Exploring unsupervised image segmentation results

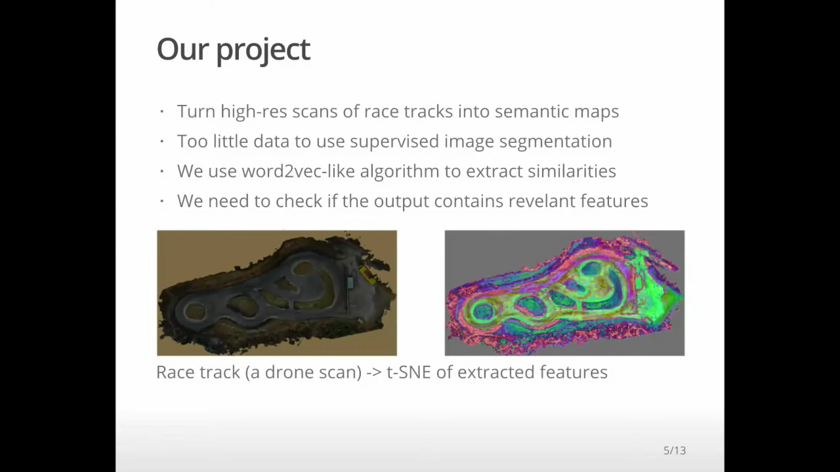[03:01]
It's a simple example of the scan but also this thing of feature maps. not of the original pixels. The question is if we can extract, for example, tire tracks or cracks on the road or anything. And let me talk about the pipeline while we're explaining PyTorch, in this case, plus Ignite.